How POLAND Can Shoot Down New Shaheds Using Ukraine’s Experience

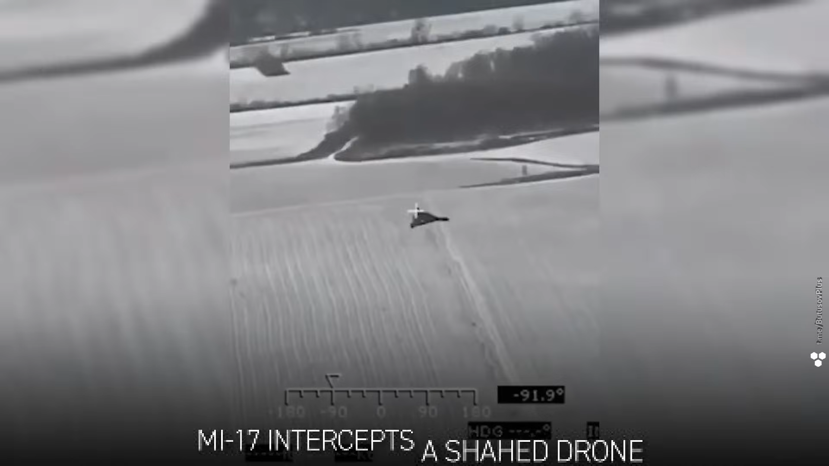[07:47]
In this footage, a Ukrainian Mi-17 helicopter flies parallel to the drone and shoots it down with machine gun fire. The same thing is done by a Ukrainian Mi-8.